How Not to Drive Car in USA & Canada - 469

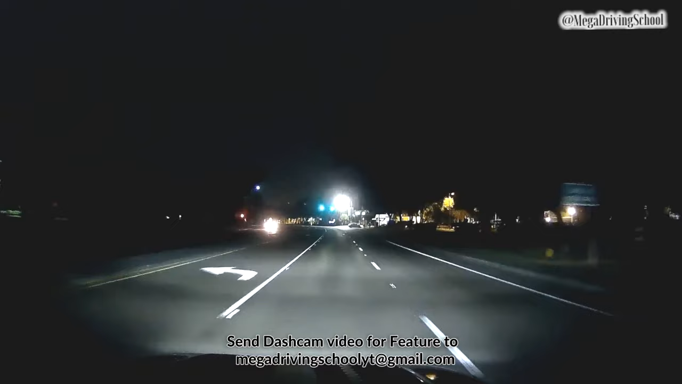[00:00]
I'm waiting for the car to get in on the road.
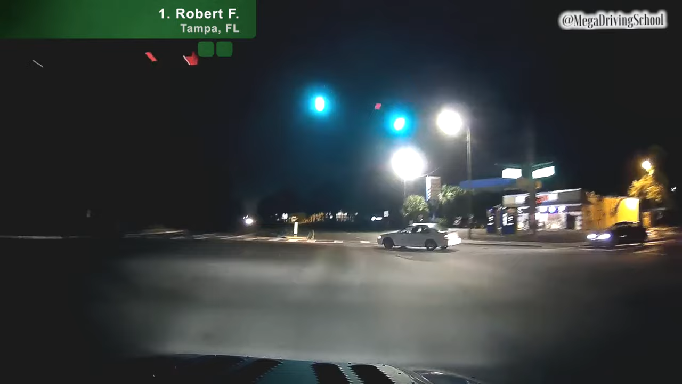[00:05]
Where the car is at? NOOOOOOO! Police suspect 16.
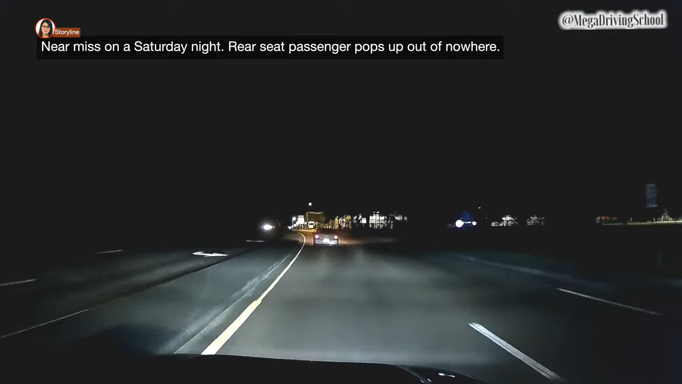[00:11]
There we go. There we go. and that's it.